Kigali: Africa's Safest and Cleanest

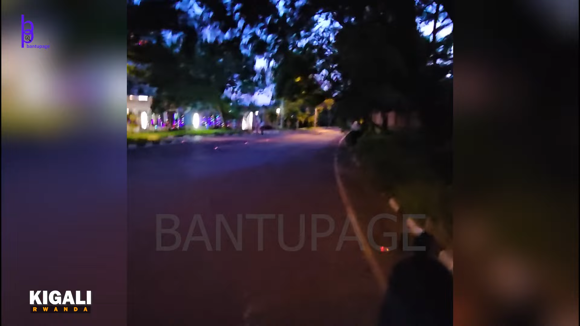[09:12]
These are their year-go taxis They don't have Uber here or boat Taxify Look at the roads
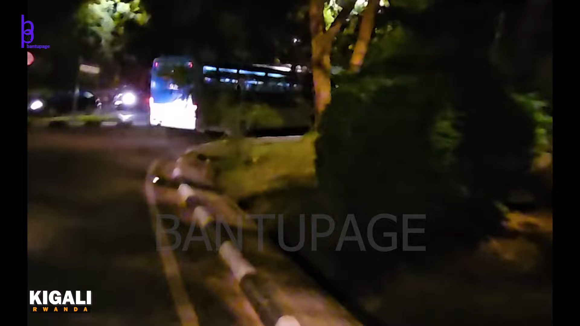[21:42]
The bus in front of us I'm not sure if it's public transport
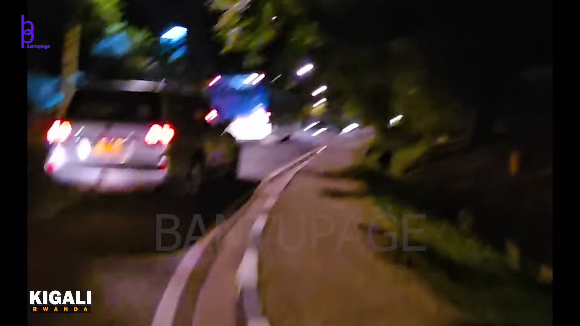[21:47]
Or that it's like literally into the server Into streets I want to see where it's going to stop Hopefully
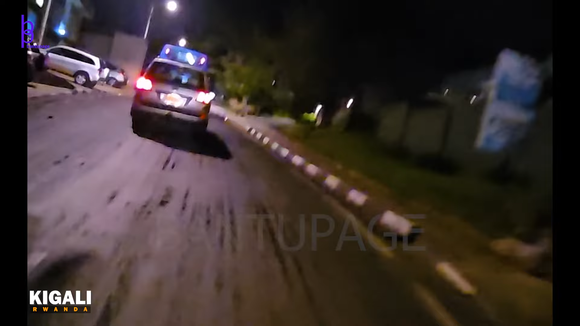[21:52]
It will make for good recording Again we're going off the hill It's a struggle There are loads of hill here
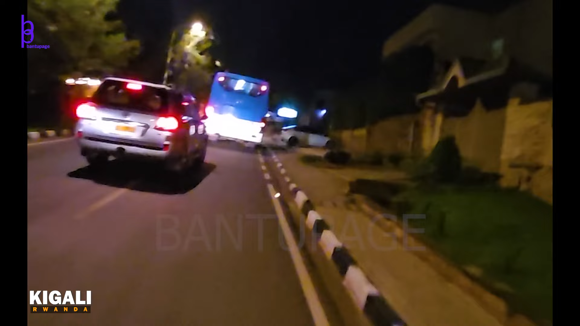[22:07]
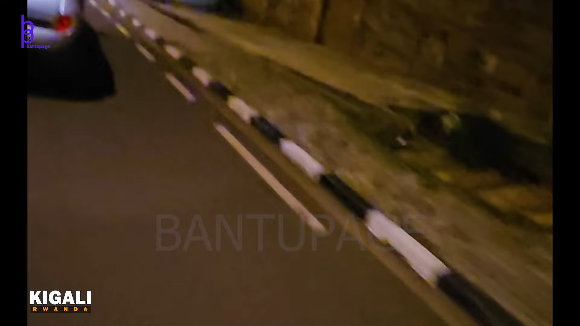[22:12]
The bus is leaving us It's turning there And we're going that way
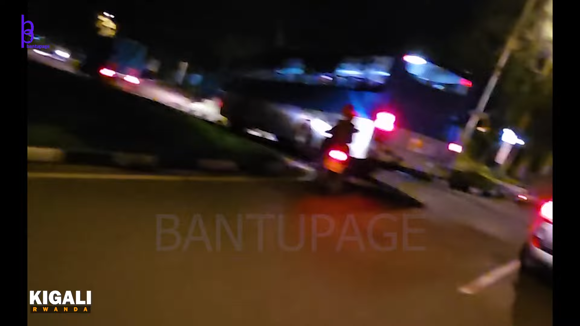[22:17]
Oh no We're going the same way That's good That's good I'd like to see where that bus goes
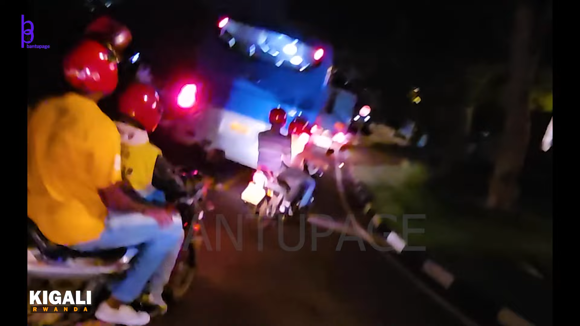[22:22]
Oh we're going to overtake it
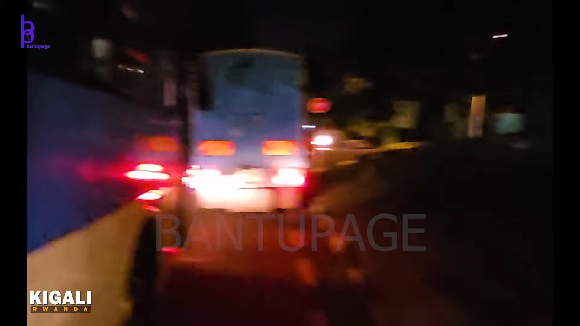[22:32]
Oh no Okay It's not empty I'm sure it's a Looks more like a coach Than a parking transport